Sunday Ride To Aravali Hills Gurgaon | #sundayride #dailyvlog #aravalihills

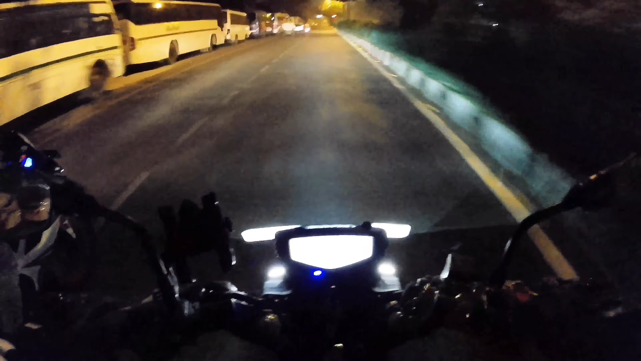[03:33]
भाई थोड़ा बहुत फन चल रहा है क्योंकि रोड है पूरी क्लियर और मजा आने वाला है बहुत ज्यादा और मजा आ भी रहा है, आई होप आपको भी मजा आ रहा होगा।
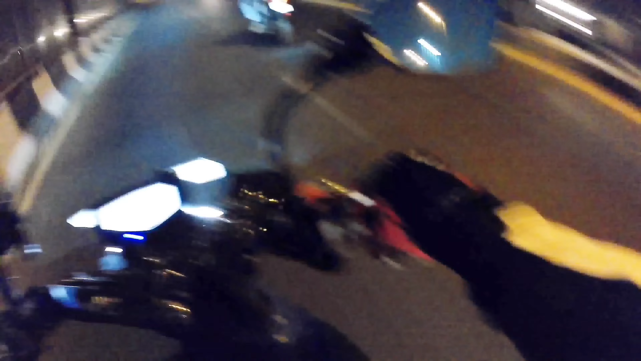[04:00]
भाई बस कैमरा नहीं उड़ना चाहिए और कोई प्रॉब्लम नहीं है मेरे को।
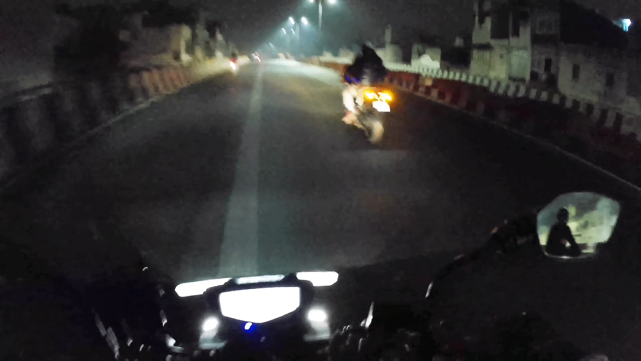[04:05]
सोनी पाजी अलग ही फील में जा रहे हैं। हाँ अलग ही चल रहा मामला, सही है बढ़िया है।
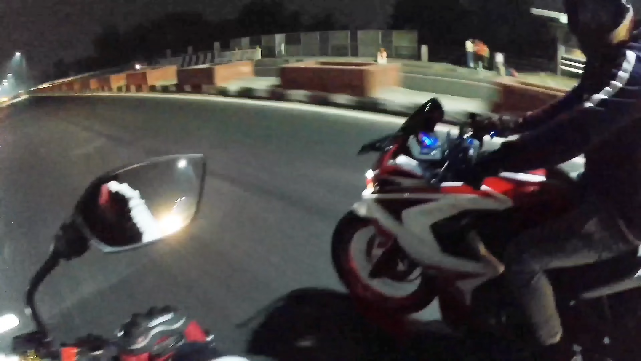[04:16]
हाँ प्लेन उड़ रहा है नीचे लैंडिंग पे है, यहाँ भी टेक ऑफ लेगा। ओ भाई ठंड इतनी लग रही है कि क्या ही बोले, बट मजा आ रहा है, मजा आ रहा है और मजा आ रहा है।
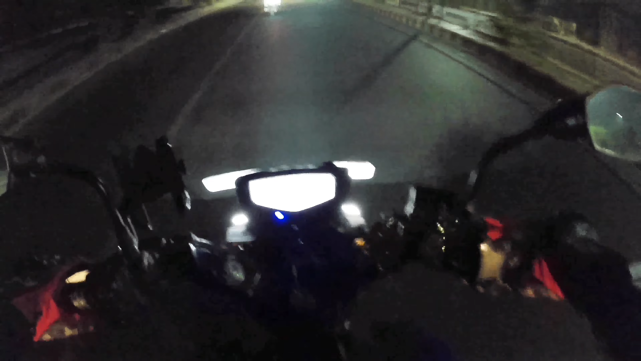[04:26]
ग्रीनरी बहुत अच्छी है और यहाँ और ज्यादा ठंड बढ़ गई है। वॉइस से आपको पता चल रहा होगा थोड़ा सा। अरे इधर ग्रीनरी है ना सारा एरिया और ज्यादा वो है, अभी तो और लगेगी।